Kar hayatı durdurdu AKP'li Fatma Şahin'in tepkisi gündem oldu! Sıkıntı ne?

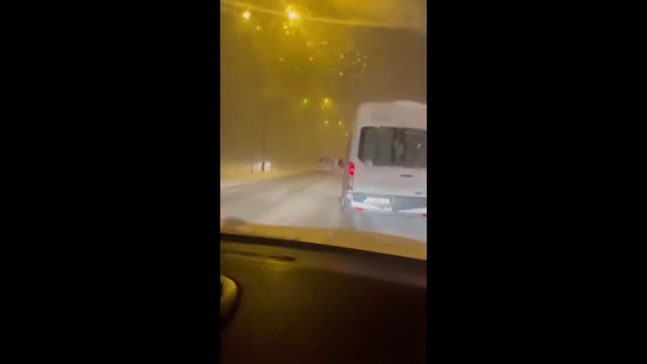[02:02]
ve kar küreme aracı hiçbir şey yok trafik felç bütün Gaziantep'teki yolların durumu bu şekilde